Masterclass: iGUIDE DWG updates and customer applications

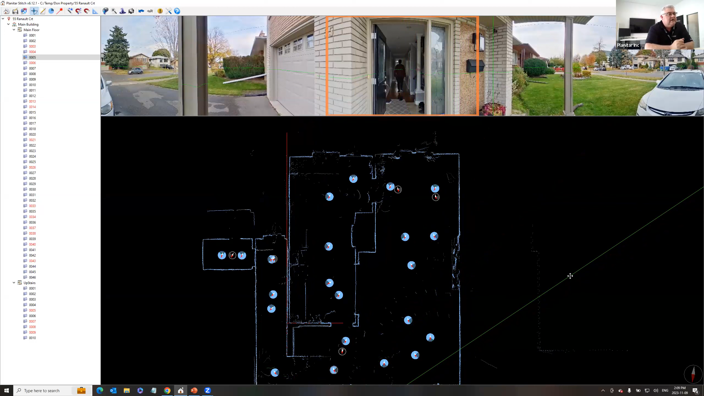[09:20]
So it's pretty easy. You can just draw horizontal vertical lines, angle lines to help you align the property the way you want from kind of step one. The big change that's coming is our ability now to set underlays. Underlays, so this is really important as we get into multi-floor properties, we can now go into like,
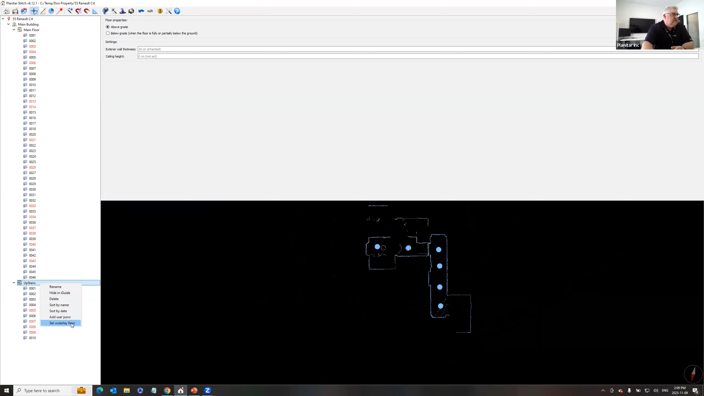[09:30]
let's say, the second floor and go and say, I want to use the main floor as my underlay. And when I do that,
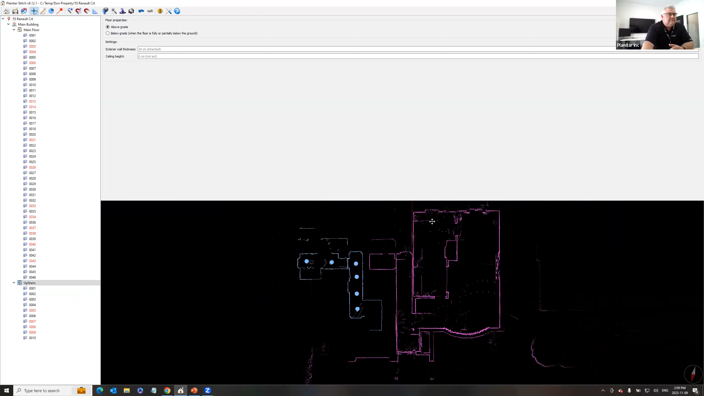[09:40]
you can see I can see my first scan kind of in the background with my reference lines there that just kind of help me when I need to align my second floor to my first floor.
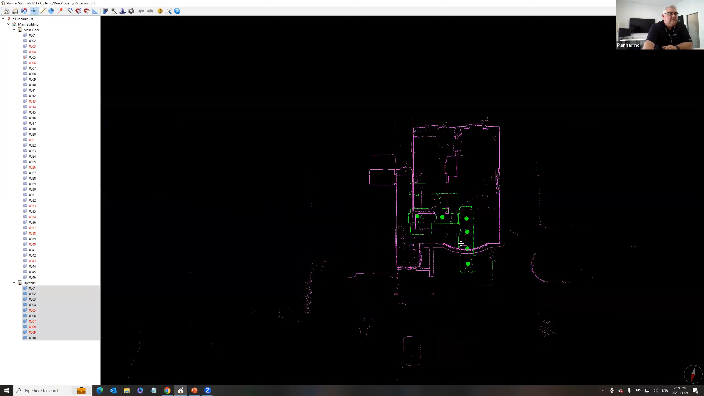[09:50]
And there's obviously a variety of ways to do that, whether it be through a stairwell, through brick to brick, through load bearing walls. You know, I'm not here to tell you the right way. Everyone's got their own methodologies of how they want their their floors to align. We're just giving you some new tools and stitch for creating reference lines and being able to see that first floor under on top of the or underneath the second floor.
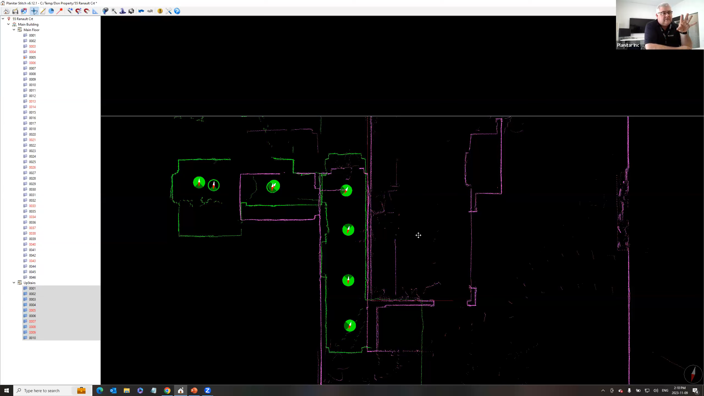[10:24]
So that's kind of an exciting thing that's coming down the pipe for people that do get into multi-floor properties and want their properties to control a better alignment of their property. The last kind of new thing coming in the next release is the ability to lock your alignment.
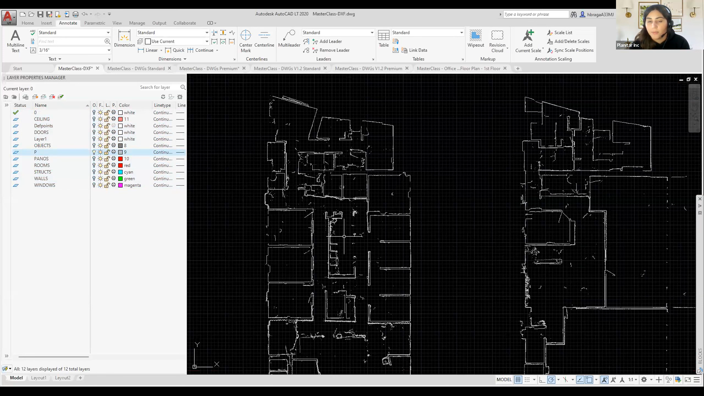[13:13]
And this is pretty useful. This is what we as drafters go off of. So however our drafters have aligned it, that's how it's going to come into our DWG.
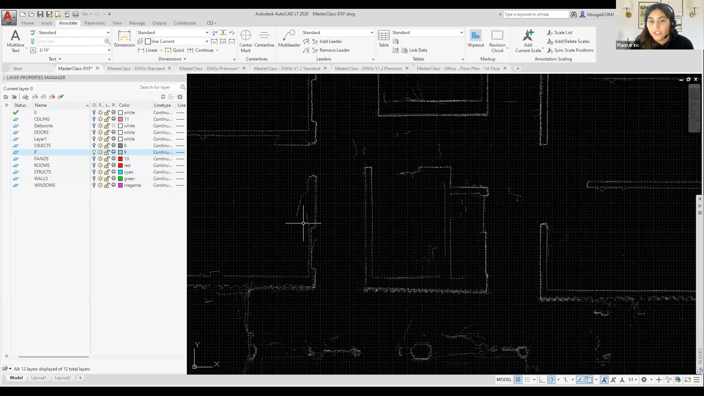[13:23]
And that's kind of what we're going to reference is really the point cloud data of it. And you can see here there's very simplified layers when it comes to the DXF.
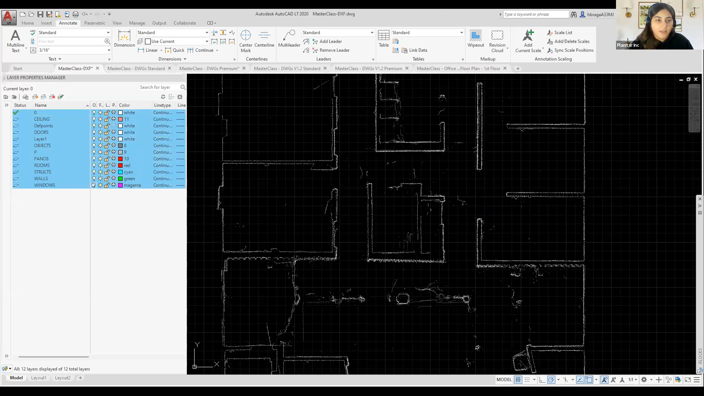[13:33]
You'll see that everything is kind of on their own layer. So like walls are on their own layer. There is a half wall layer that comes included with it. However, ledges, columns, and stairs are really on their own structural layer.
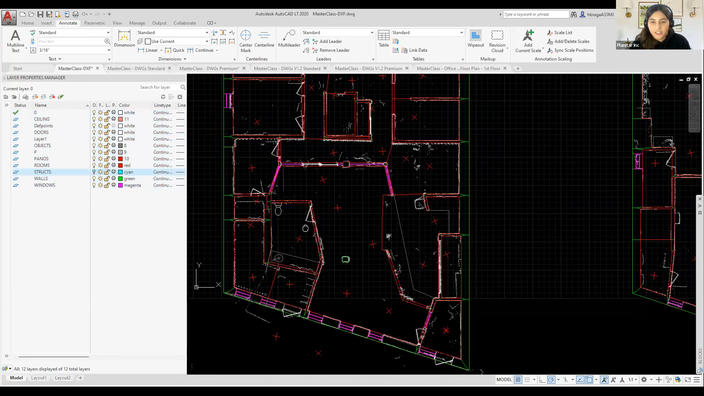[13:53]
So you can see here, it doesn't really divide a whole bunch. These are really simplified layers. So structural layer is really a couple of things there.